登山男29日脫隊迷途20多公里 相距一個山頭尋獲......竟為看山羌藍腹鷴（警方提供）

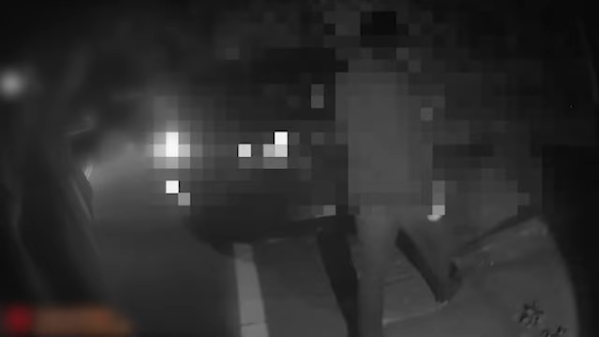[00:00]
来，我们上车哈。 昨日下午4:42接获报案称有人登长寿山失联，